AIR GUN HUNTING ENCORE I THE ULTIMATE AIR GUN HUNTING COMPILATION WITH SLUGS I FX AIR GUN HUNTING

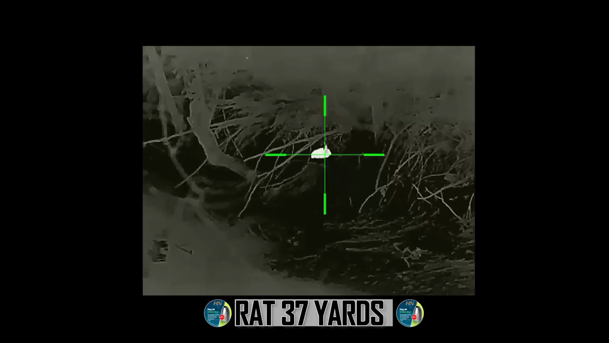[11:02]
I will say that this rat must be the biggest rat I've shot so far. and I fully understand why the farmer told me to bring some slugs.
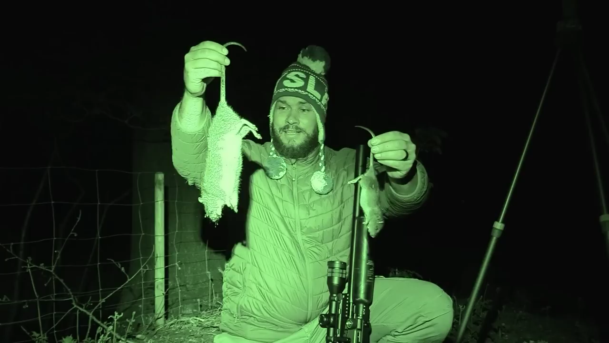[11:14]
Look at that. That is what you call a Radzilla.
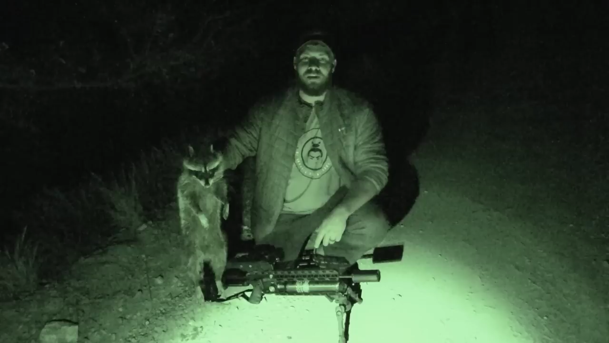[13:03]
And the gun and the 25 gun H&E slugs, perfect job. So